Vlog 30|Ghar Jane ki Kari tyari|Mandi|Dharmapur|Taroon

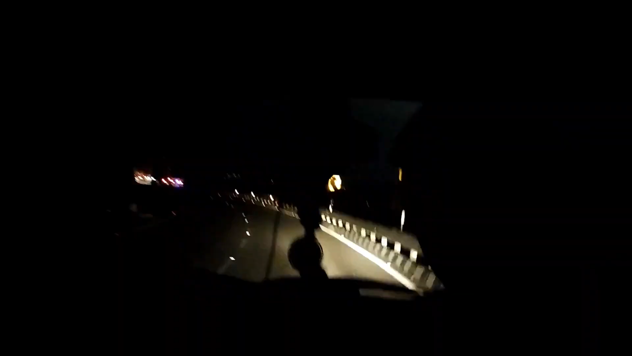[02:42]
गर पहुंचने में भी लागेंगा काफी वक्त रात भी हो गई है और अ गंटे लगते थे घर जाने के लिए अब हम वही सब्द चार गंटों में
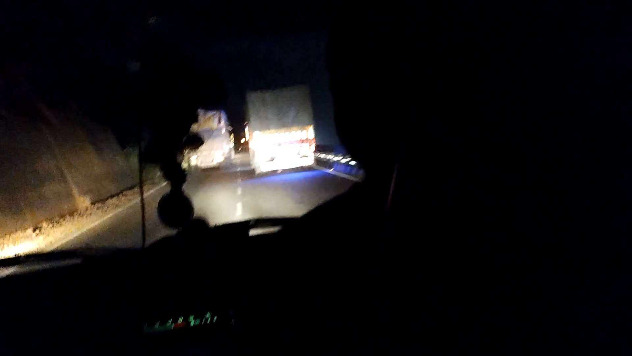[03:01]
पूरा कर लेते हैं आगे पहुंचे तो
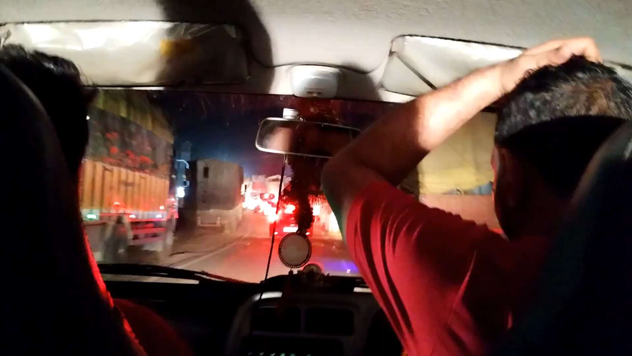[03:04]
यहां पे बहुत बड़ा जाम लगा हुआ है ट्रकों का और अबना आने वाली है आगे टरनल यह आगे बैटे